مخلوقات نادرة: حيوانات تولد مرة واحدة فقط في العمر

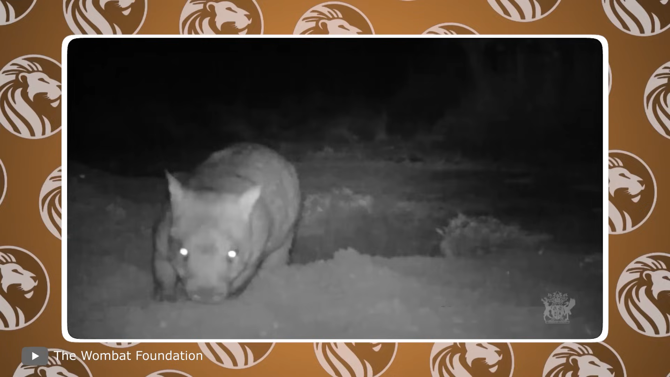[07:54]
الاستطح فقط للبحث عن الطعام والماء ولهذا السبب ظهر أول فيديو عالي الدقة